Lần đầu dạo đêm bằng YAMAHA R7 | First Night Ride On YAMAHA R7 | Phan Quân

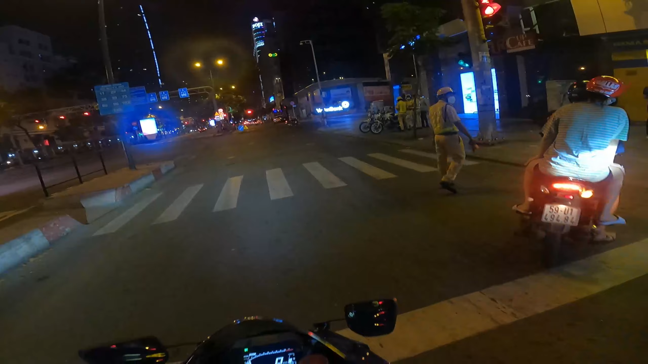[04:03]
Kiểm tra nồng độ cồn. Anh này uống trà tát vô cái thổi nó có lên không? Lên luôn hả? Uống trà tát thổi lên hả?
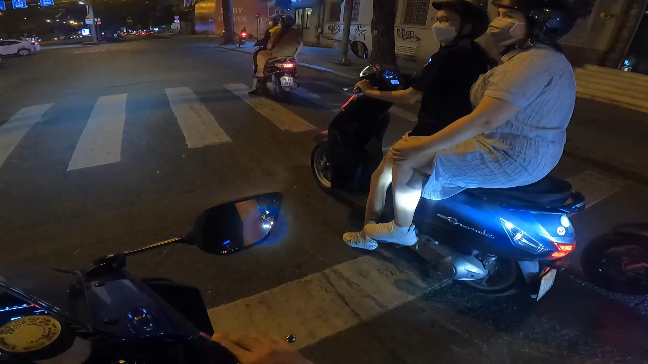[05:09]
Dòm cho dòm chứ. Ý quẹo được hả?